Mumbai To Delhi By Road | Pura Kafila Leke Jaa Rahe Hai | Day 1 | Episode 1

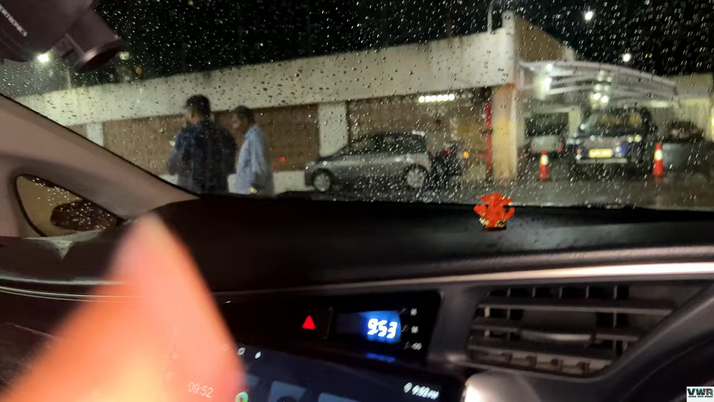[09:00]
अरे चलो ना बैठो ना अभी। तो अभी बज गए रात के 11:30 एंड अभी हम लोग पहुंच चुके हैं किनारा धाबा के,